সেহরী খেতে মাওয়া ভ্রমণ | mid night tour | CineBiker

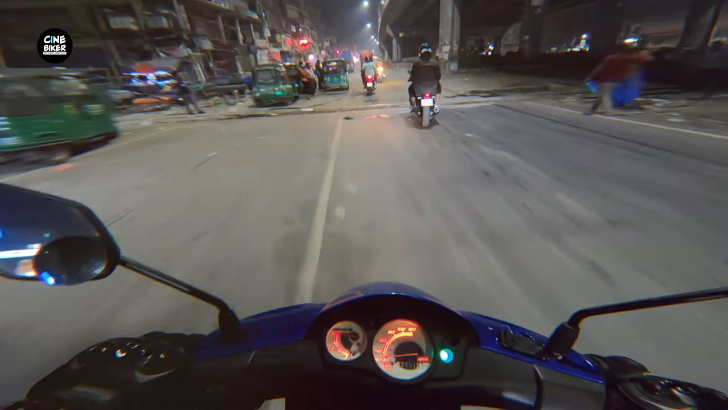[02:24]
হ্যাঁ, 12:30 বাজে, এখন আমরা রওনা দিলাম। কই স্মেল কোথায়?